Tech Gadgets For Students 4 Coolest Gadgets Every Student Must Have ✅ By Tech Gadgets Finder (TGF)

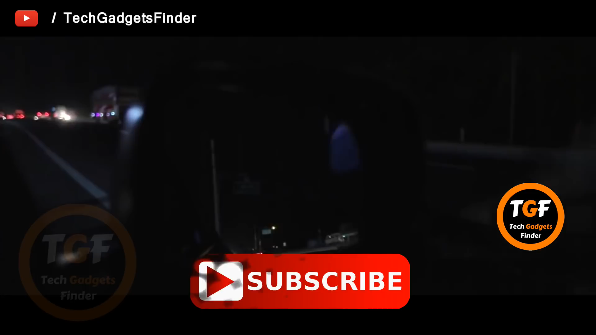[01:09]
हैं कि आप किदर मुनना चाहते हैं इसके लावा guys इसमें आप front light भी on कर